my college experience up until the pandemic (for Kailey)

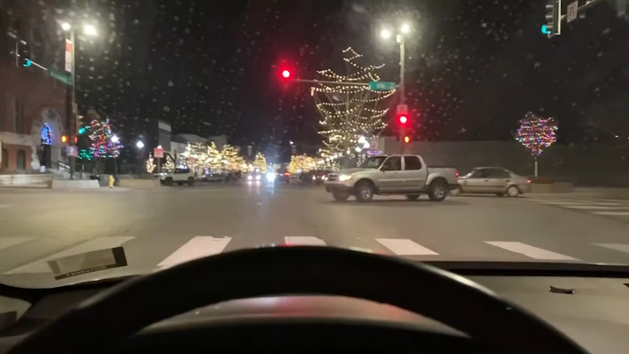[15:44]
Can you, can you see that? Oh, my goodness. Oh, my goodness. They had a candy cane. They had a candy cane tree back there, dude. It was so pretty. I love Lawrence when it's lit up like this. It's, like, the prettiest thing ever. And, I'm just gonna, like, set my phone here while I drive a room in. Tiny time.